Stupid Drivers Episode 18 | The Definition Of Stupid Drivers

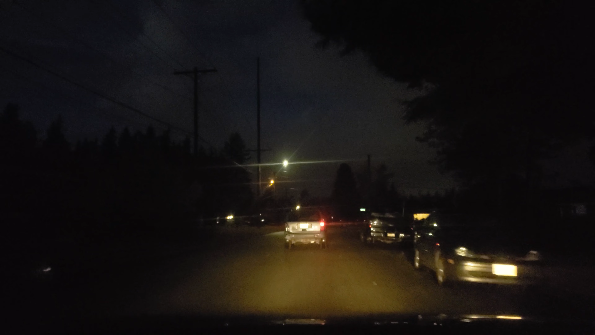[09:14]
This Jeep right here. Just decided to cut me off. Of course. It's a burnt out tail light. I guarantee you. They are homeless people. And I bet you their tags are expired too. Green light. Let's go. Unless you guys want to wait for another light.
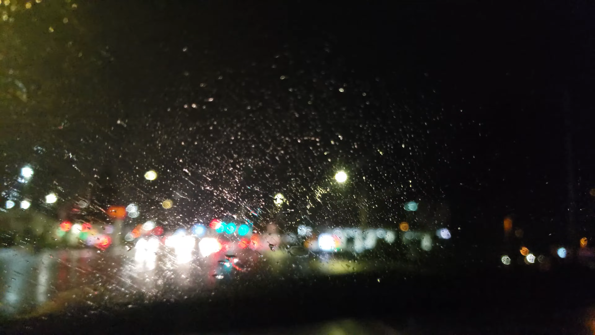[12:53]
You're idiots like that who don't even turn on their headlight. That's why I flicked them. Whoa.
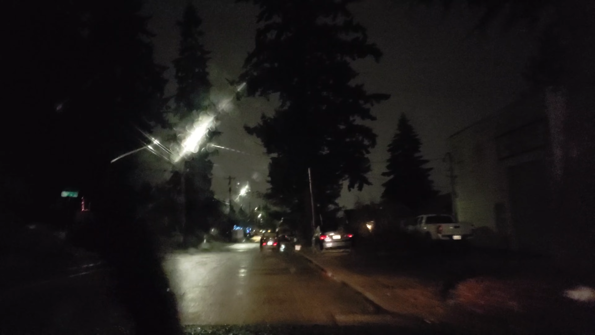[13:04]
Look at how far out the street this guy is parked. Sheesh. You want to get hit?
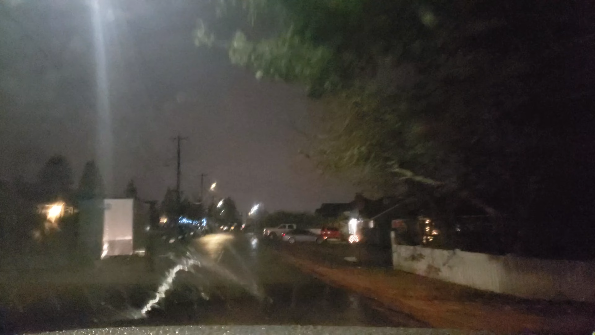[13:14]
What's your common sense? Oh, I forgot you guys don't have any. Oh, Texas plate driver.